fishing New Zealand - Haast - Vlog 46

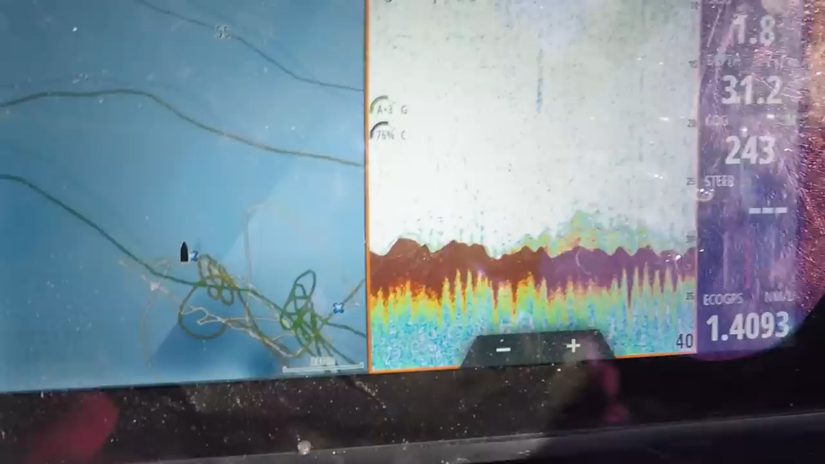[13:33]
They're right under us. Look at that. Heaps of them. Oh, you've got double hook up Moritz.